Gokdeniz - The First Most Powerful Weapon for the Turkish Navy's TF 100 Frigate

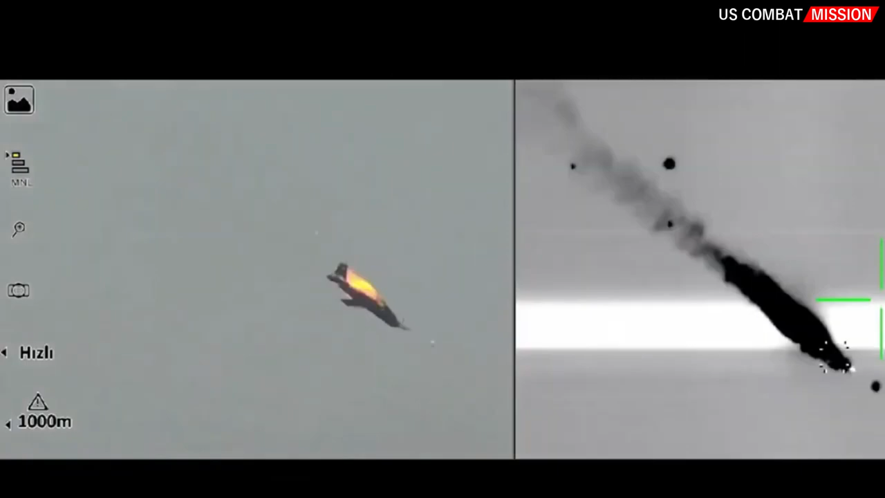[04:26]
Although an individual pellet may not cause significant damage on its own,
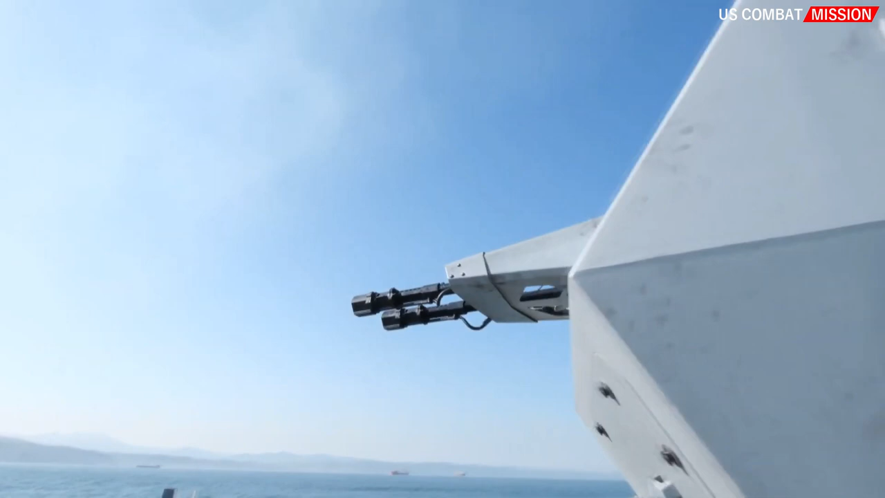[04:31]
the objective of the Atom 35mm ammunition is to achieve destructive results through the cumulative impact of multiple strikes.
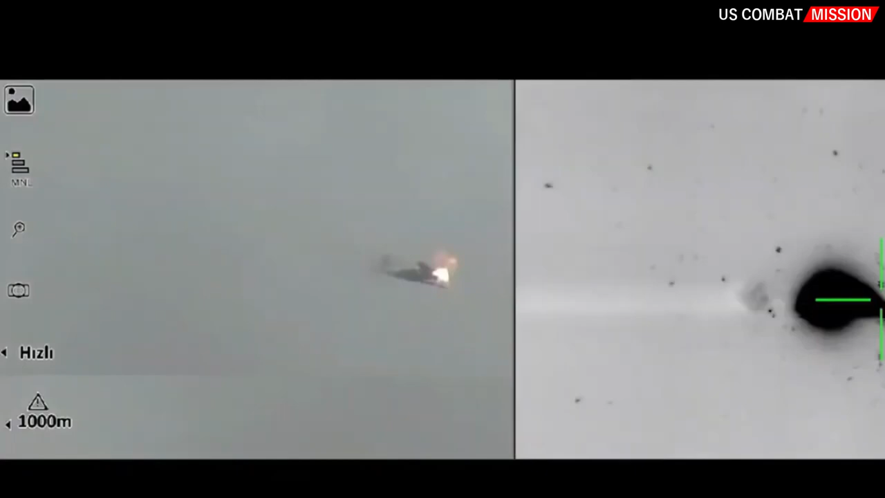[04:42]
By targeting the wings, control surfaces, sensors, and aerodynamics, the ammunition aims to impair the target's functionality and ultimately cause it to crash.